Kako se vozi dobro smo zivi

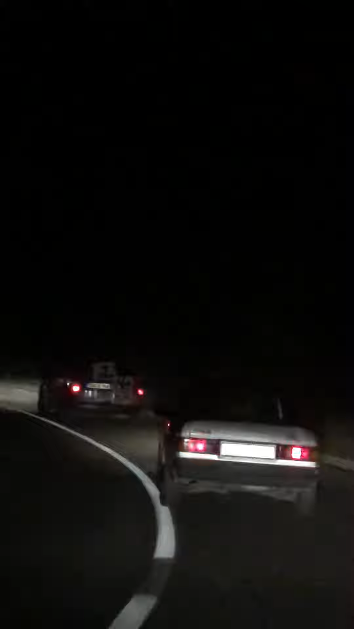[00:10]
Nešto mi je simpatičan po načinu vožnje. Baš mi je simpatičan. Ne vidimo kako će sad. Mi se izvesti, ja ga pretičim.